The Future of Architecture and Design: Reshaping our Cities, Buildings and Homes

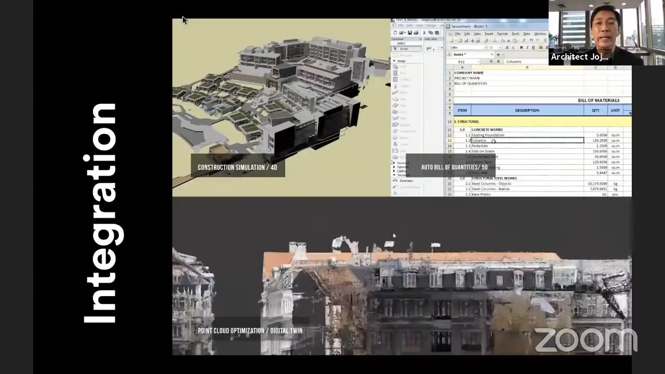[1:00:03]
can help construction managers and project managers do construction simulation, which is what we call the first dimension of the project.
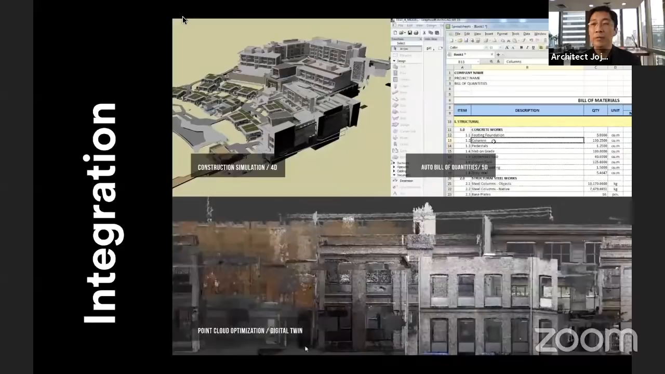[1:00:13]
And the fifth dimension, which is cost, also can be drawn out of the same model. Cost is an important element or is an important given
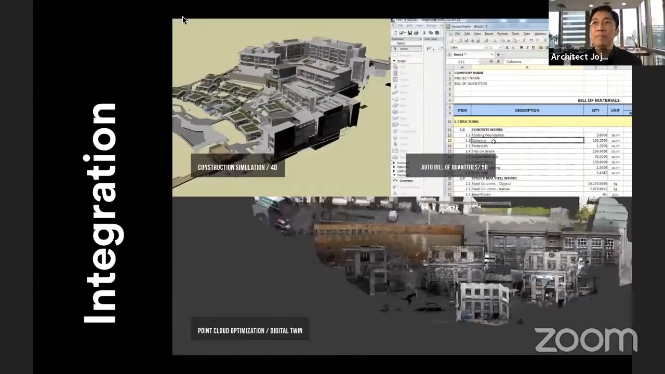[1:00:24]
or parameter of any project. And normally, cost is something that is only identified at the back end of the work. And therefore, in the new BDC process, cost information is drawn as we do the design,
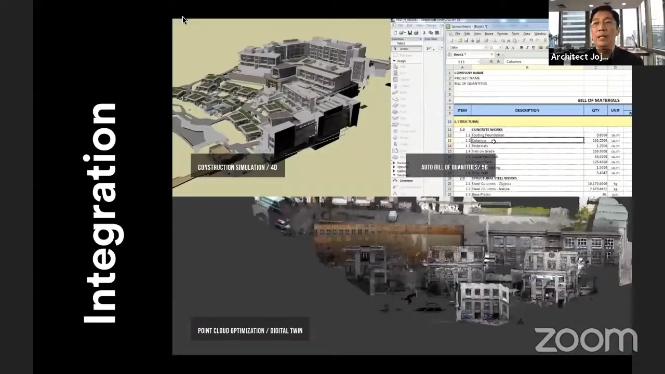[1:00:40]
which makes us, which gives us a more informed, allows us to have more information and therefore allows us to do a more appropriate design work. Now, another trend in BDC is what we call digital twinning. This is the process of which we transform real buildings into digital form or buildings that are unbuilt,